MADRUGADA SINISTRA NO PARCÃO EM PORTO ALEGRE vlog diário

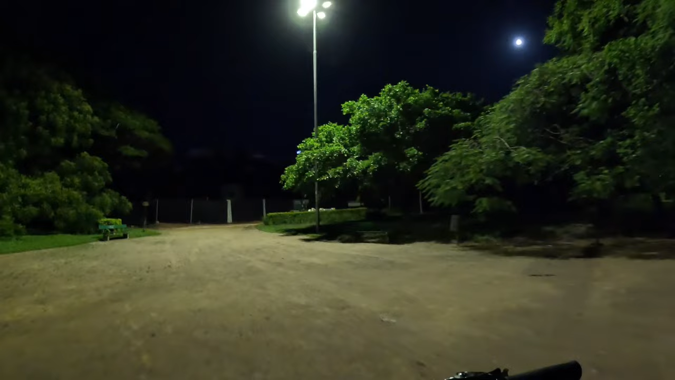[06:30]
É quase meia-noite. Lá atrás já tem um que eu consigo ver. Vocês não vão conseguir ver porque está muito escuro.
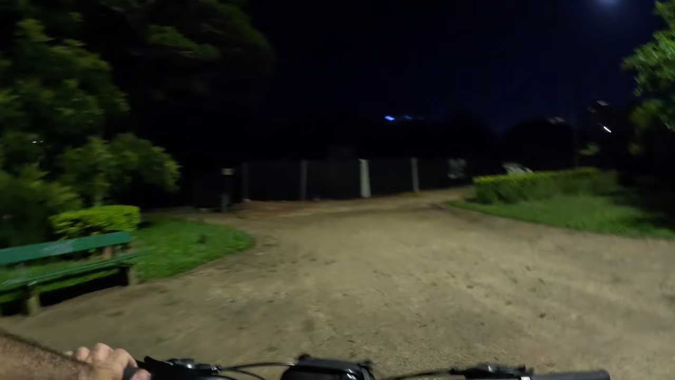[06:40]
E aqui reto era onde tem o lago. Só que eles estão reformando o lago.
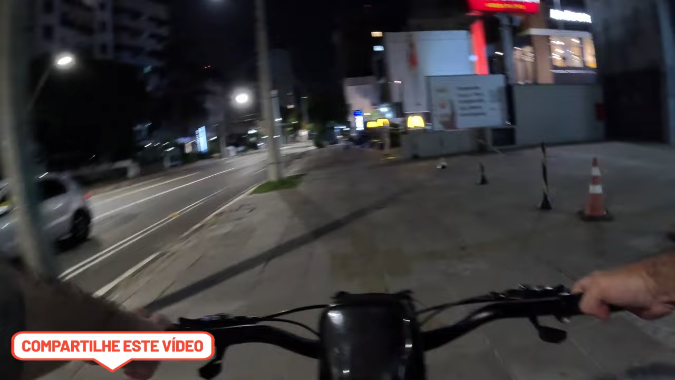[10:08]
A sua ex, a sua sogra, o seu amigo da escola, enfim, o seu cunhado. E aqui é o McDonald's. McDonald's, acho que aqui é a 24 de outubro.
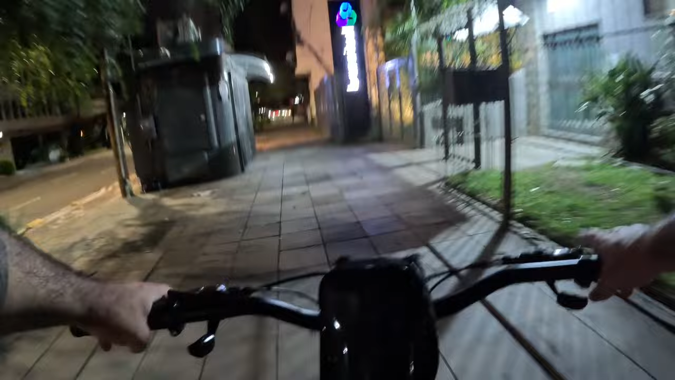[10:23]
Acredito. Avenida 24 de outubro, é uma avenida chique aqui em Porto Alegre. É um bairro nobre isso aqui, pessoal.
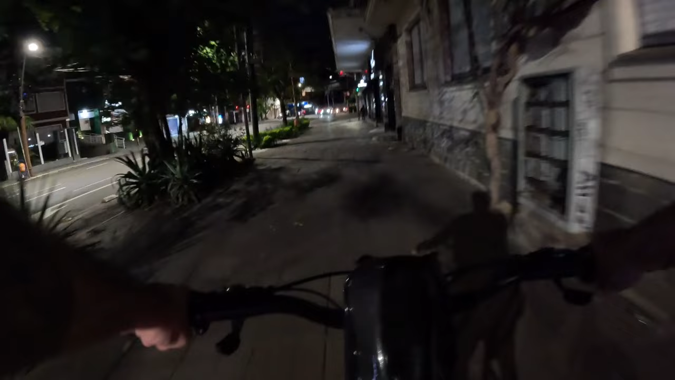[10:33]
Então, aqui tá a ciclovia aqui do meu lado esquerdo.